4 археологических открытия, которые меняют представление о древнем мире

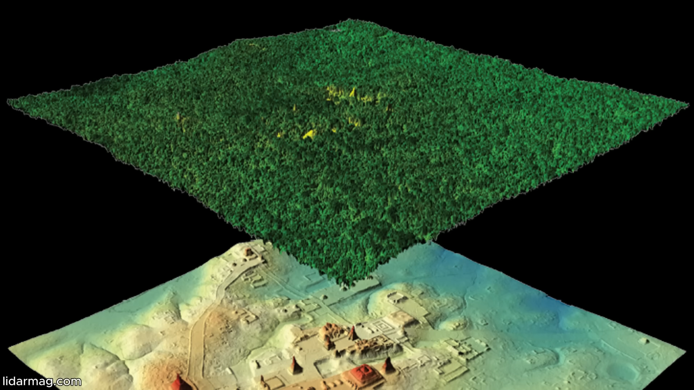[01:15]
Используя технологию Лидар, лазерное сканирование, способное видеть сквозь густую листву.
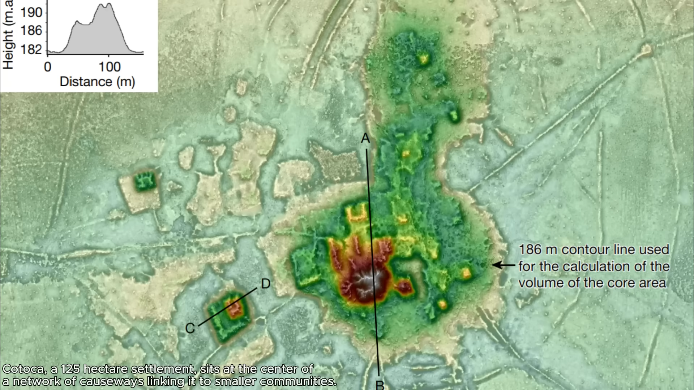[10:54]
Однако обнаруженные городские центры культуры Косарабе полностью опровергают эту теорию. Лазерное сканирование выявило высокоинтегрированную, непрерывную и плотную систему поселений,
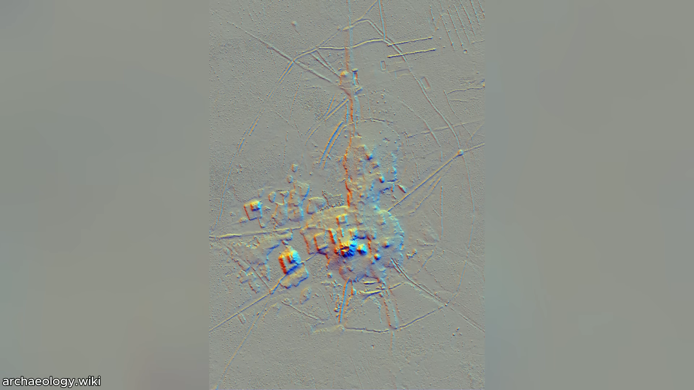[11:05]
покрывающую более 4000 квадратных километров.
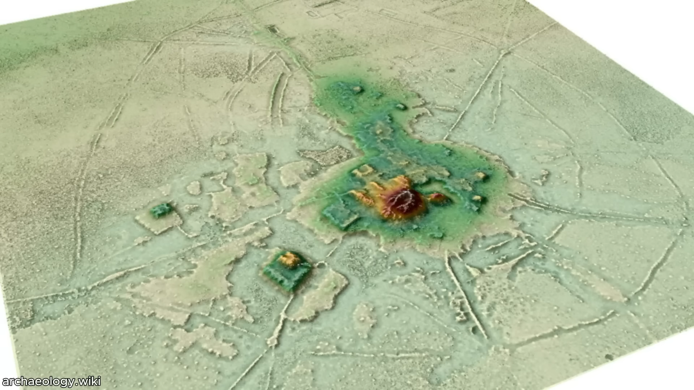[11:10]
Здесь обнаружены монументальные насыпи, площади, дороги, пирамиды,
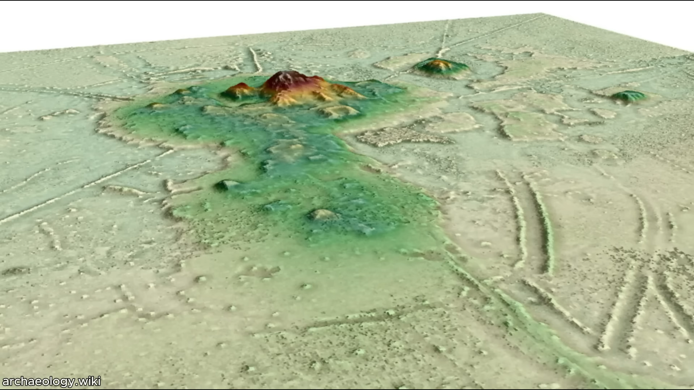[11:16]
каналы и множество других сооружений, свидетельствующих о высоком уровне организации общества.
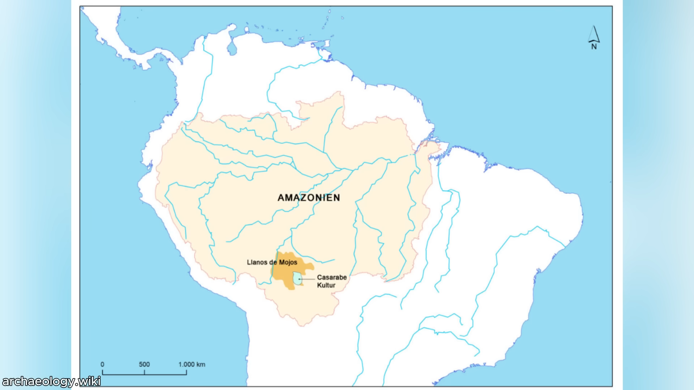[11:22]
Древние жители Ильянос-де-Мохос создали настоящее инженерное чудо.
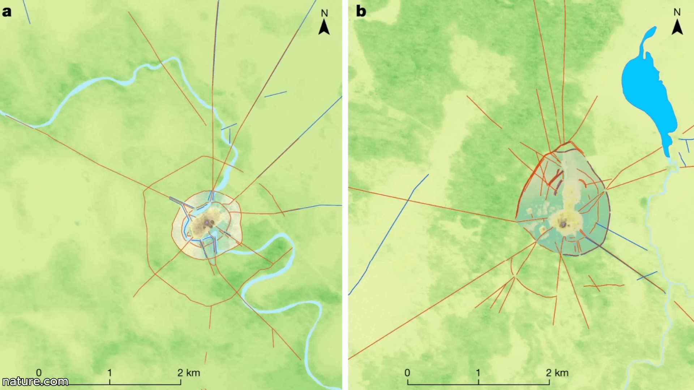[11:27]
Они построили систему каналов и дамб для контроля сезонных наводнений,
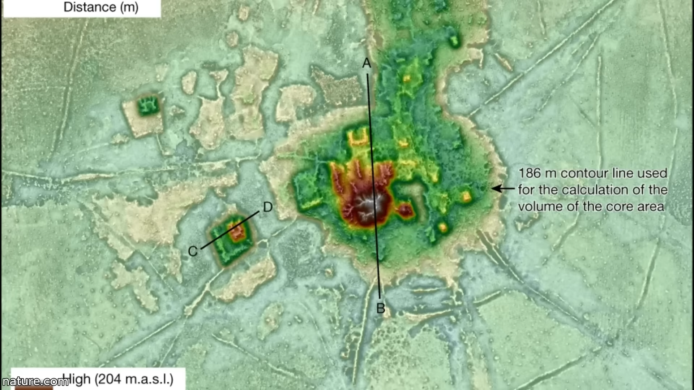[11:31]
возвели длинные дороги насыпи, соединяющие поселения, и создали поднятые поля для земледелия, что позволяло эффективно выращивать маис и маниок даже в условиях сезонных затоплений.